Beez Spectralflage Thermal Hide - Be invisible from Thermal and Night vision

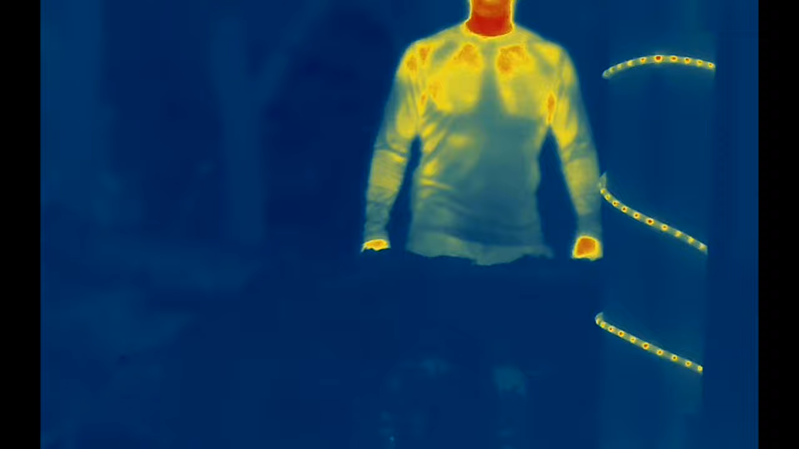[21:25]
And I think here's the real test. So here we are really up close at night again.
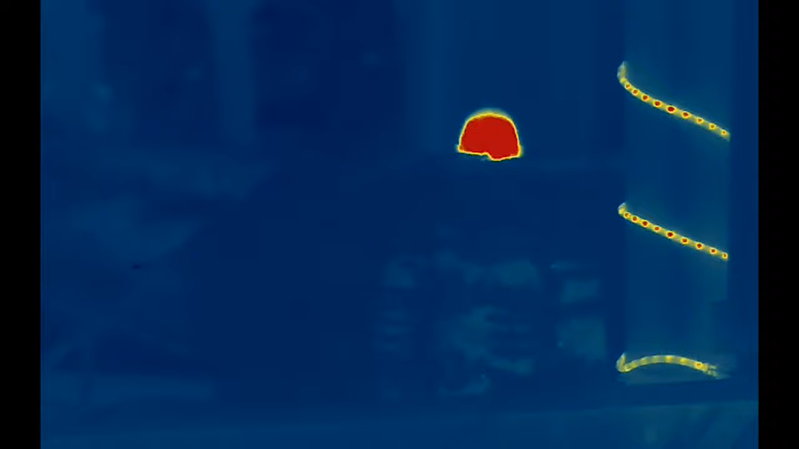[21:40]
Cause as we pan around, you can't really tell where he's obviously right there, but as we pan around, you can't really tell that going back a little bit.
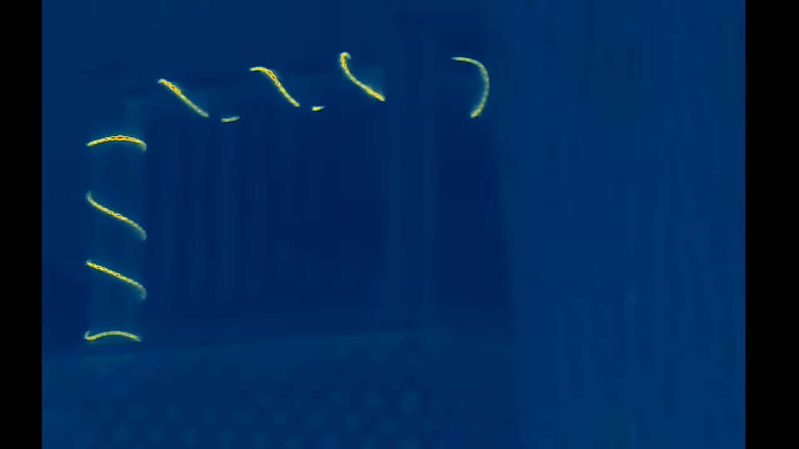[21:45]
Now we're at about 20 yards. Look how much, even at 20 yards, that profile and silhouette is just broken up.
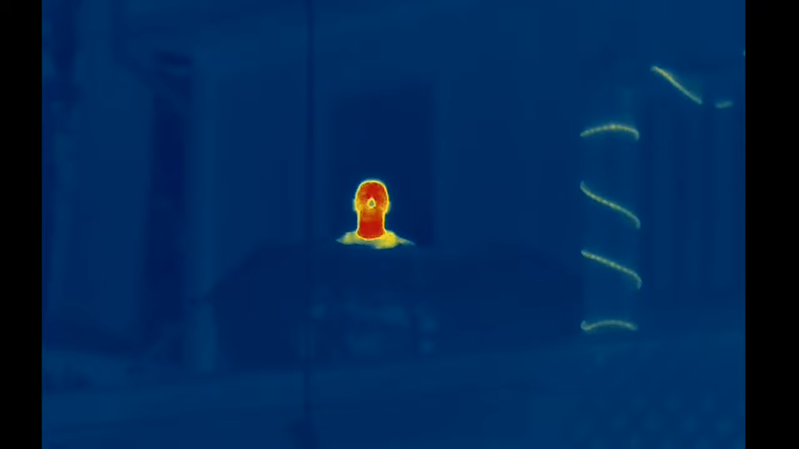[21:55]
It's so easy to see him normally, but then behind the hide, you can't see him at all.
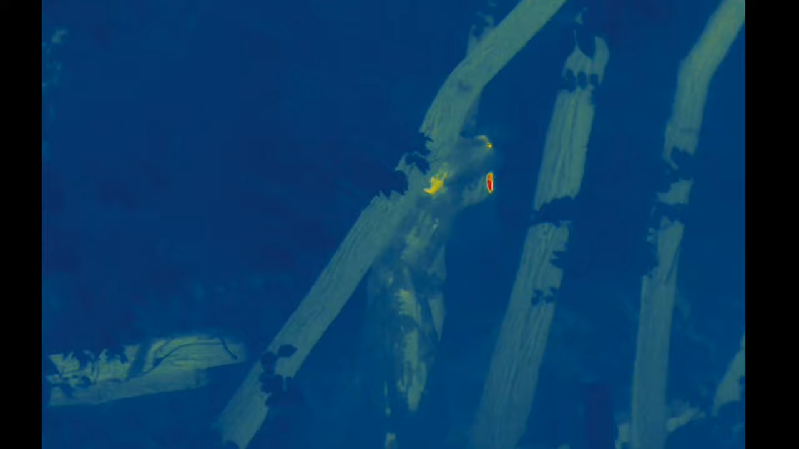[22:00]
So then we have our individual, um, back out in the woods here at night and wearing the height again,
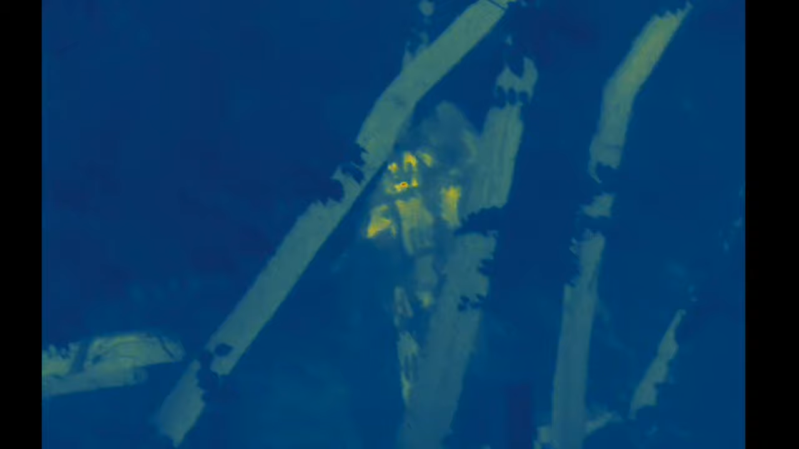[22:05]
look at how those bits are doing something very different than what we saw before, where it's really breaking up the actual silhouette.
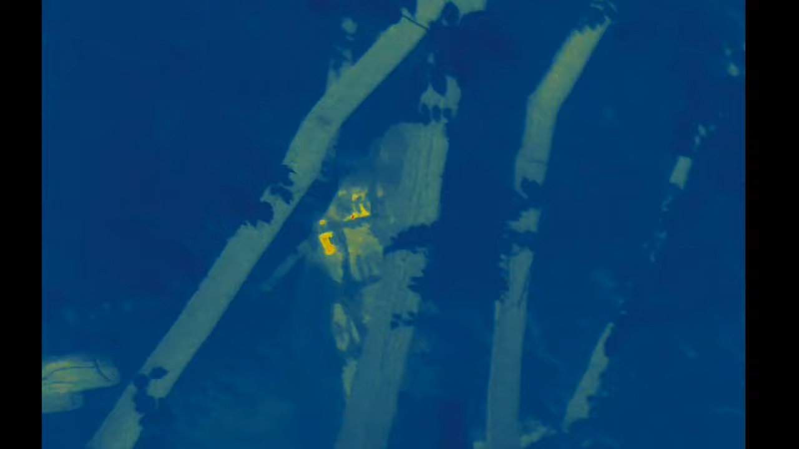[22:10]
You can tell something is there. Like it's, it's, I don't, I can't tell what it is. And now look at the arm sticking out.
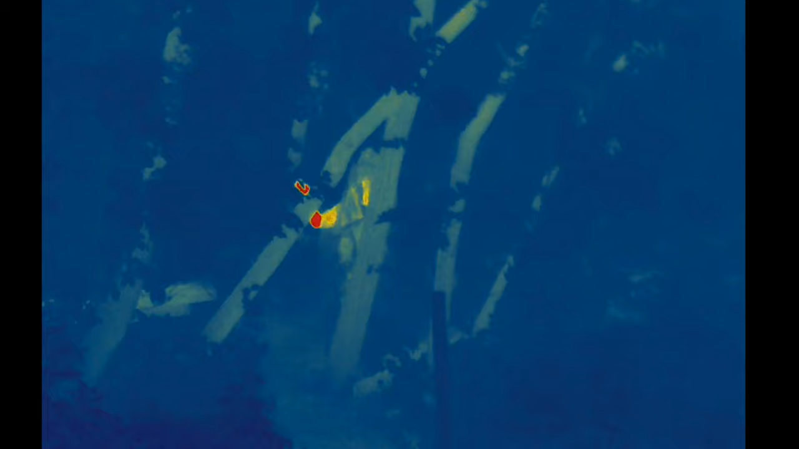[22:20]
It's very obvious now, but it's so interesting as it looks way more nondescript.
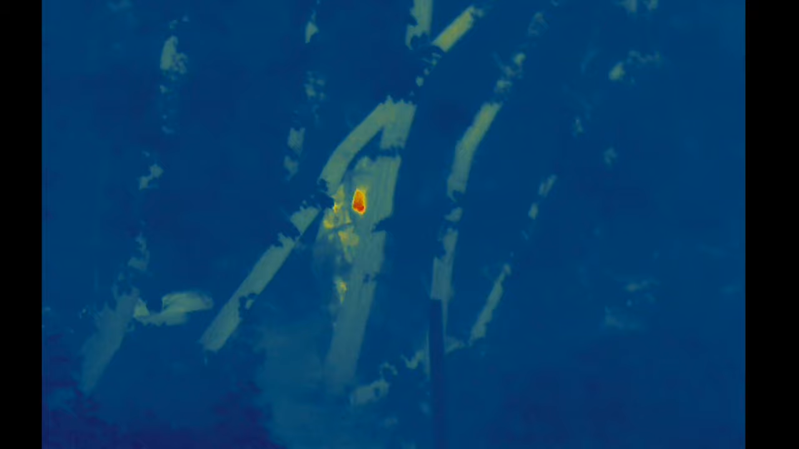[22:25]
It's like, I can't tell what that is at all.
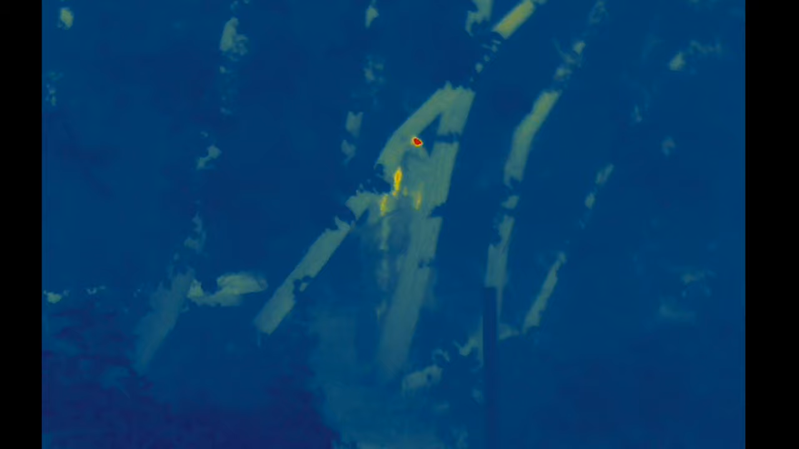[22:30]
Then as you see the individual underneath, it's, it's just crazy how much of a difference it's actually making. And then breaking up the silhouette, like, look at that.
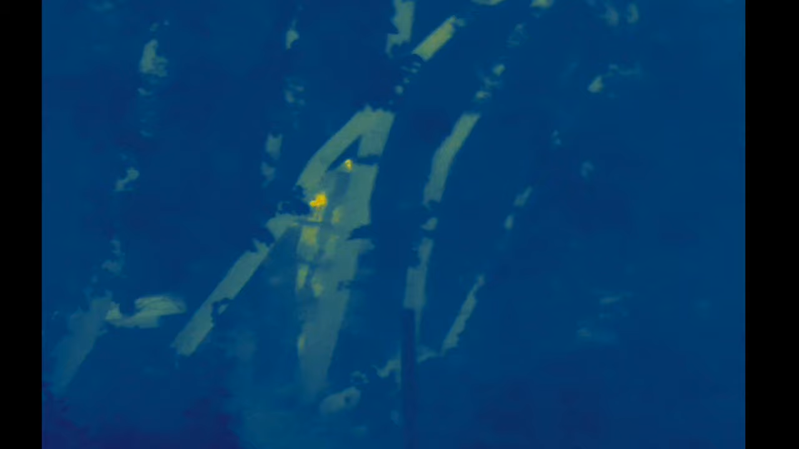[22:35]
Look how much it really blends in just as I pan around. Like, you know, it's there, but would you know if you weren't looking? I don't think you would. Let's try something a little bit different.
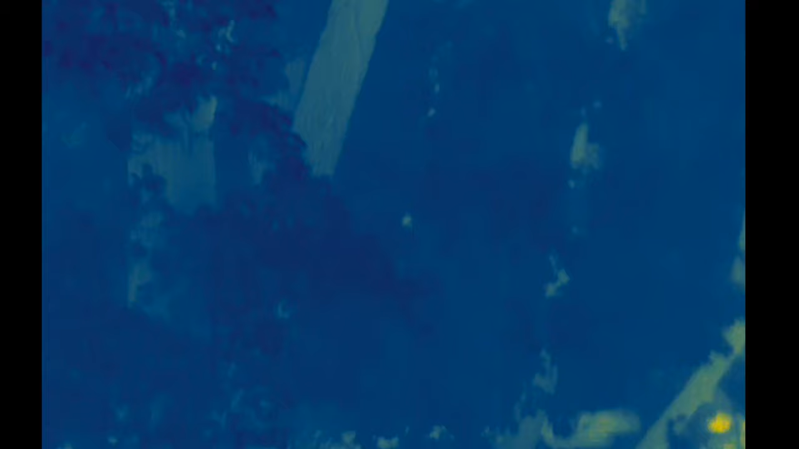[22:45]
Let's have her actually crouch down.
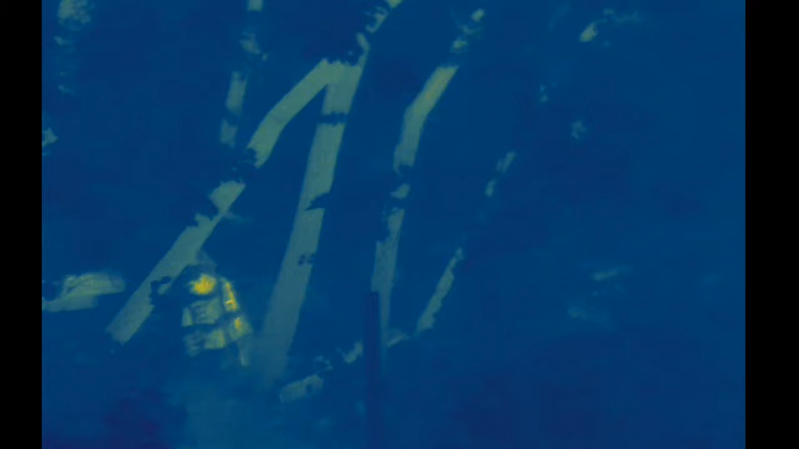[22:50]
And this is where things start to get pretty interesting. Uh, look, it's right there.
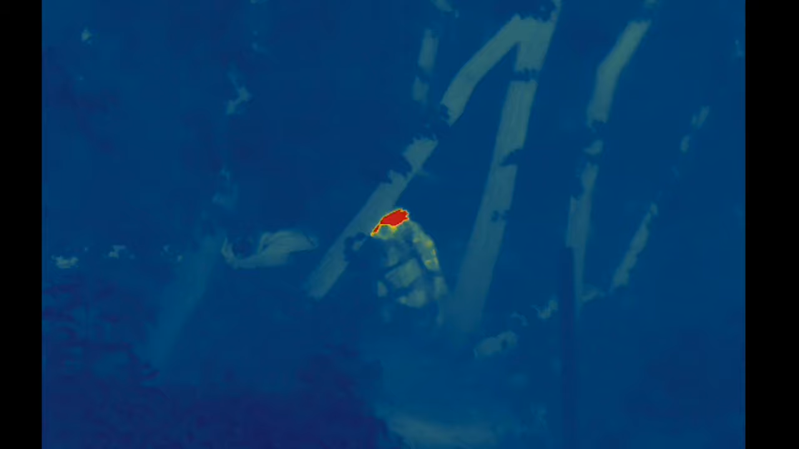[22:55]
That's, that's crazy. Um, how much a difference it is.
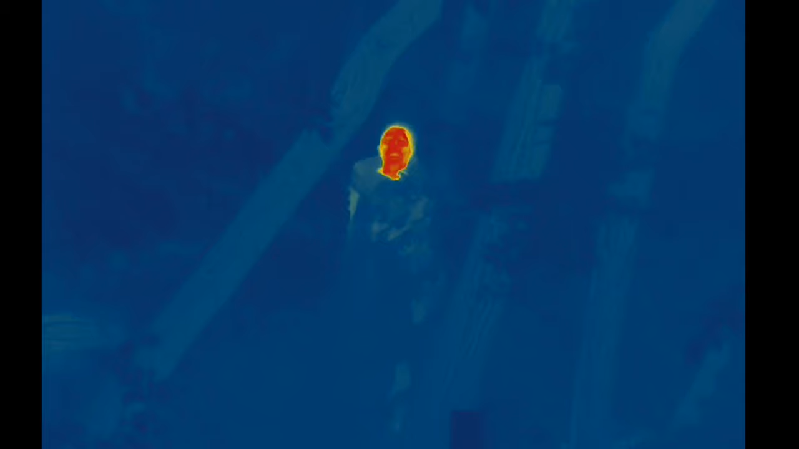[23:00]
And, and I don't, I don't know. I don't know what this is. Why, why did this video make it into the final cut?
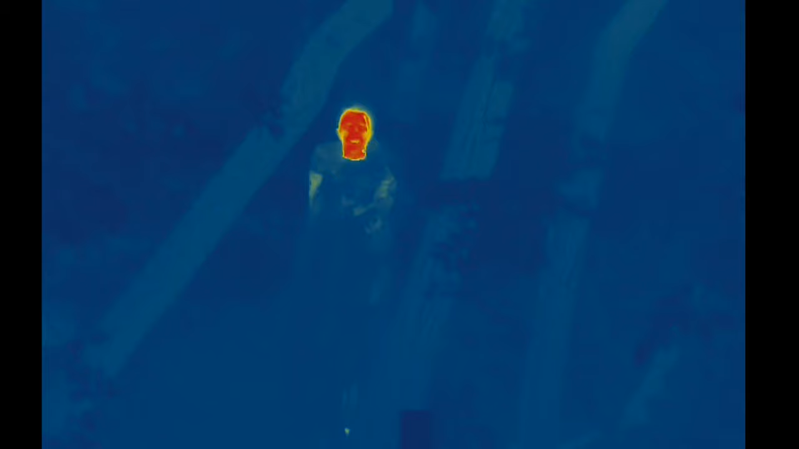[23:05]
All right. And here we go. We have the actual hide draped over our bench like we did before.
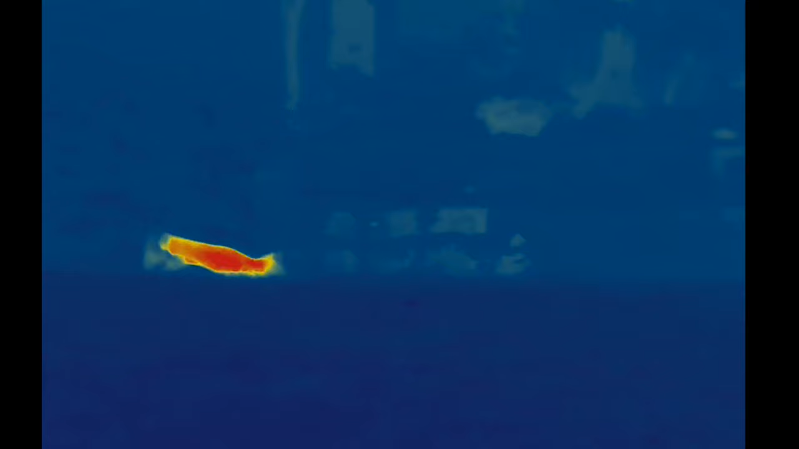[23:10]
And the previous test didn't do so well with this because you could see the individuals so easily.
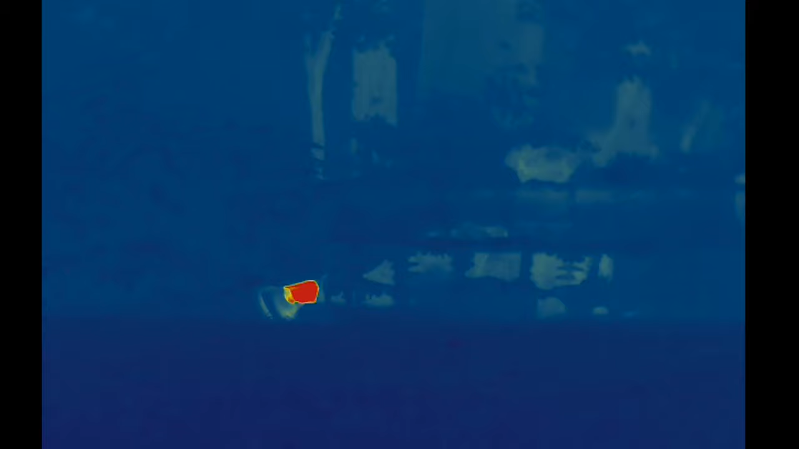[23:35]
When they start to move in transition, you start to see, I mean, look at, look at the wild difference in the heat signature.
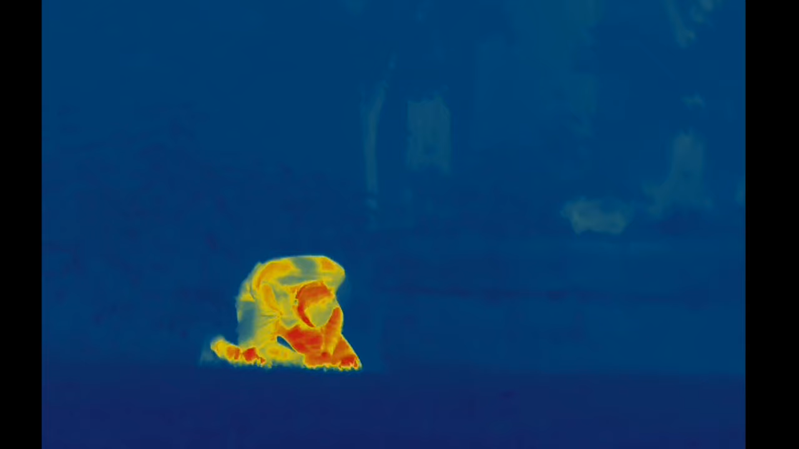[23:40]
That's just crazy. So the B Spectroflage is just nuts as it
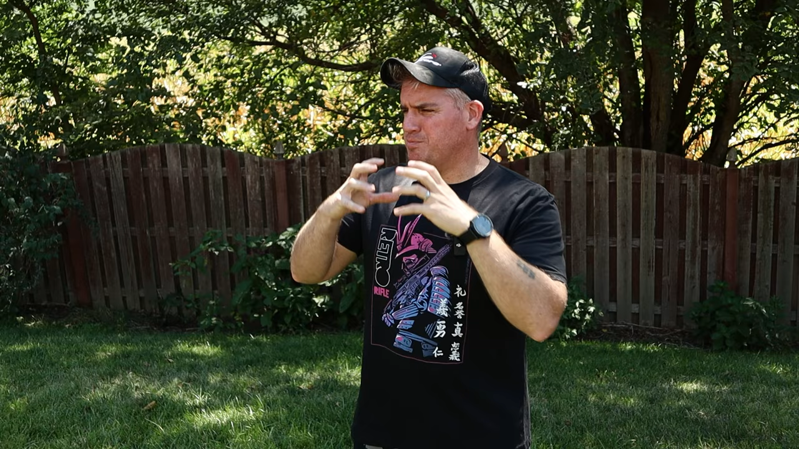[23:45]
breaks up the silhouette so much that you can't even tell if it's a person. And I think that's what makes it do so well in both day and night for thermal mitigation. The scrim pattern on the Spectroflage breaks up your silhouette so much. You just can't tell what it is. But tell you what, let's do one more test and let's see one more time how it does under IR illuminated night vision.
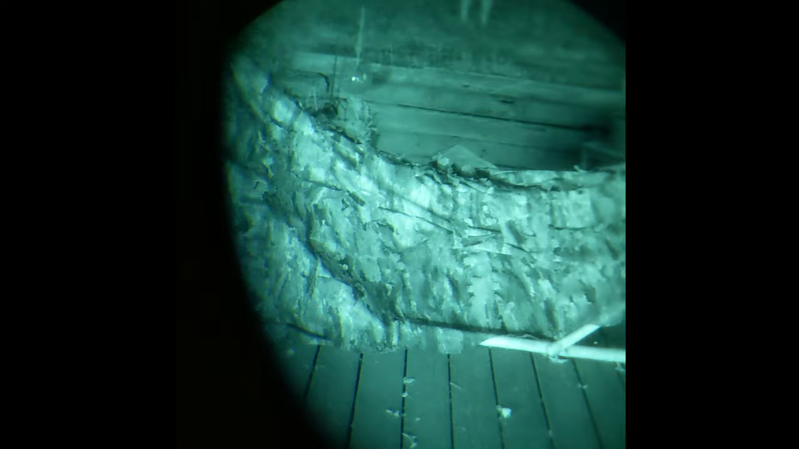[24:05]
All right. Here we are at night again on the deck.
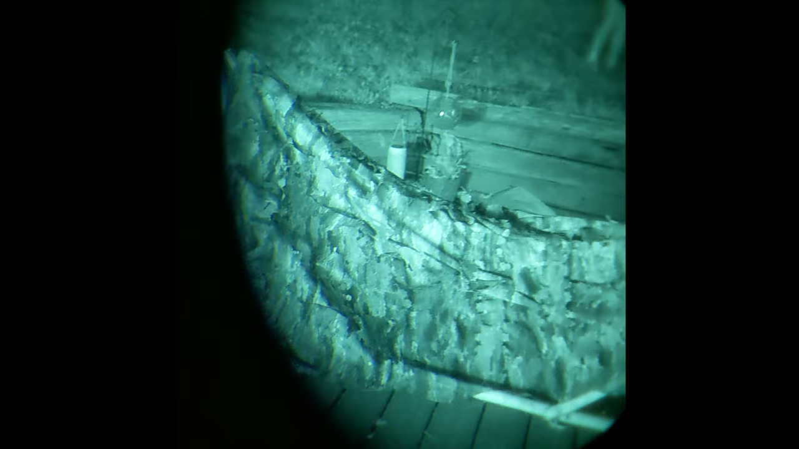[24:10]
Again, we're seeing the same thing we see over and over again. This really, really good IR performance where the whole hide just looks like a mess of nothing.
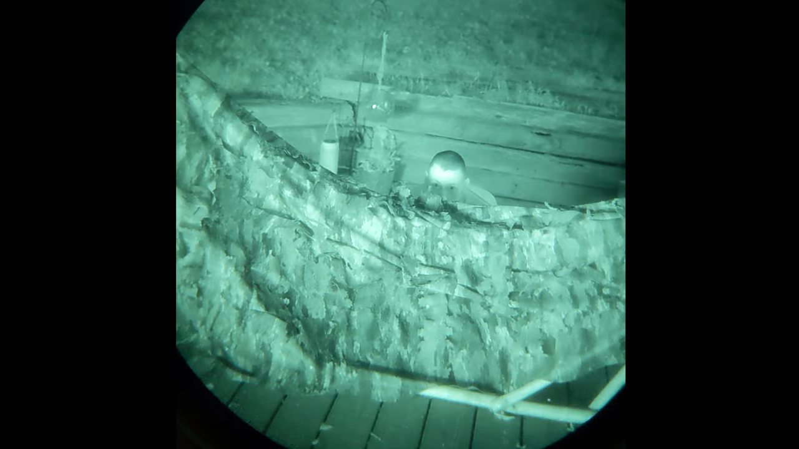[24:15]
It just blends in with everything.
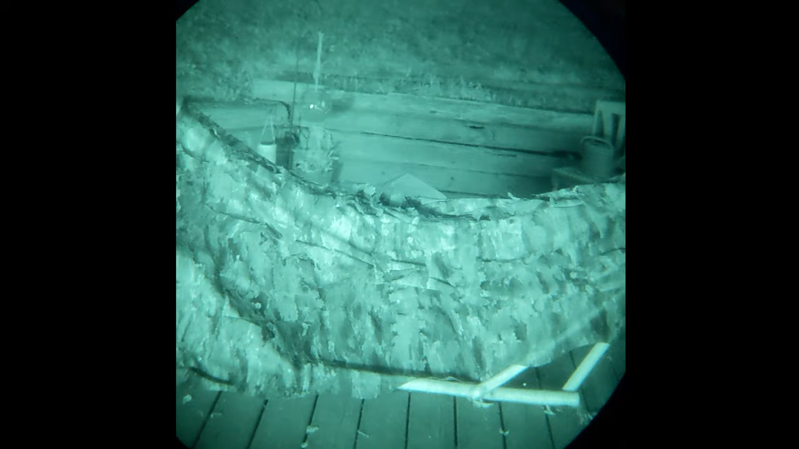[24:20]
It's indescript. It doesn't catch the eye.
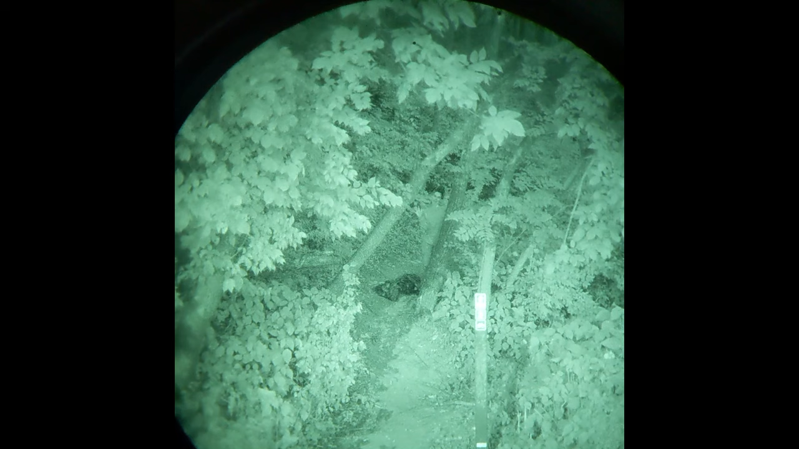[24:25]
Going back out to the woods, we're going to test this one more time at night, putting on the actual hide. Now here you can see the hide, the way it reflects IR and acts under night vision is a little bit darker of a pattern. Now I actually prefer that because I think if we actually went deeper into the woods, you could basically be invisible. But here we're going to see some of the contrast, but look at how you can see the IR. So I'm look at that though. You, if you didn't know someone was there, you would have no idea how it has the light and the dark spots still shining through. That's pretty crazy.
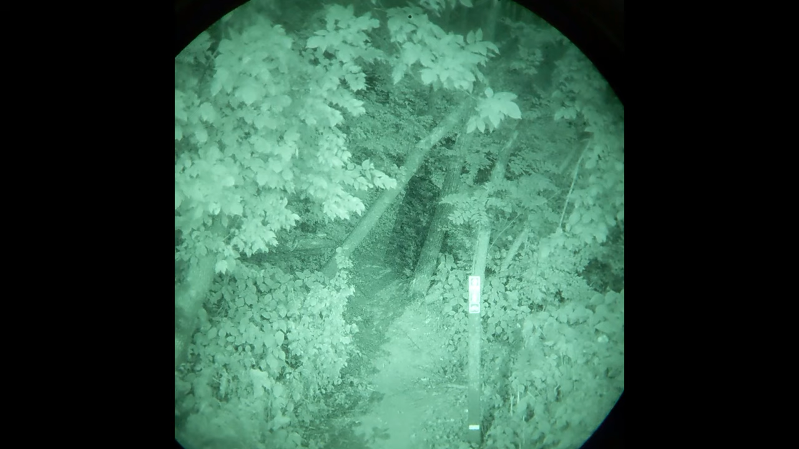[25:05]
And if you went back just a little bit further, man, under night vision, you'd be completely invisible. So we're really seeing all three spectrums here, which is a little bit wild. Um, I just love how you can still see the camo pattern even through night vision and doesn't look like a ghost in a bed sheet. Well, this thing well, it kind of frightens me if you want me to be honest.